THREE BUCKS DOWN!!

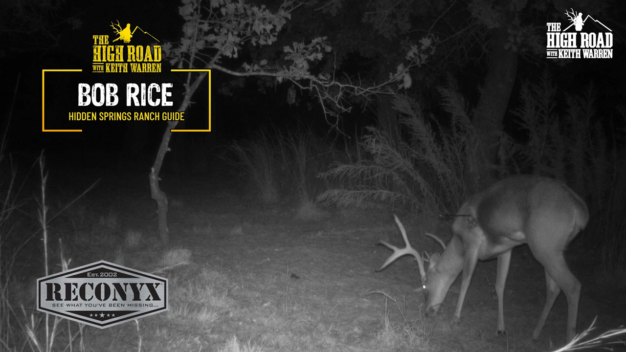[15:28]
Just reviewing the footage from the reconics, and that deer's still on his feet, the one that Claudia shot the other night. He looks healthy. The arrow didn't go in much.
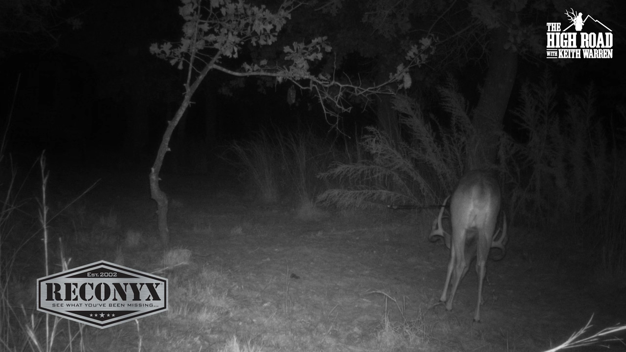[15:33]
He hit that shoulder, so we're gonna move on with this one. And he had the arrow stuck in him, and he is eating the golden deer knife. Now, it's like, wait a minute. He couldn't be too hurt, could he? That arrow hanging out of him didn't make any difference whatsoever. So I was like, you know what? I took one of those decisions. It's kind of one of those executive decisions. I said, Claudia, I'm gonna let you go for another deer. But this time, would you please take a rifle?
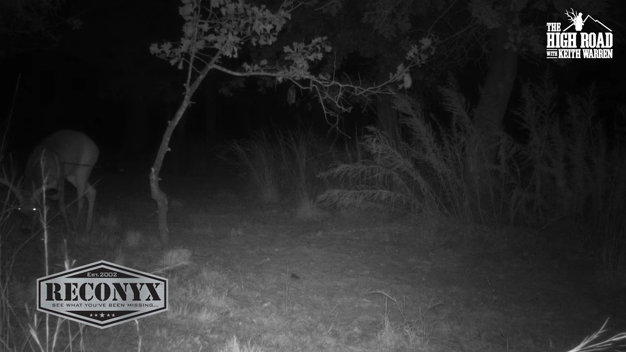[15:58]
It was my last night here, and I decided to put the bow down.